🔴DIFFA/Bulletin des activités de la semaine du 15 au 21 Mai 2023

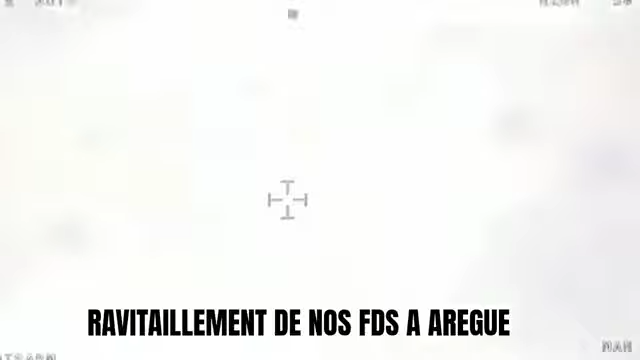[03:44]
Ainsi, durant cette deuxième phase de l'opération Harbinzuma, la bonne synergie d'action de nos troupes aéroterrestres a permis,
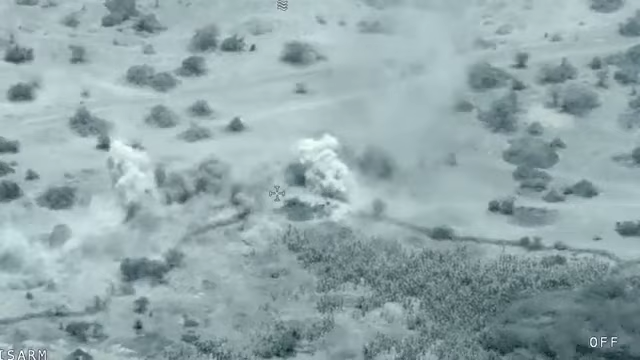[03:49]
une fois de plus, de neutraliser plusieurs de ces terroristes et de détruire leur logistique.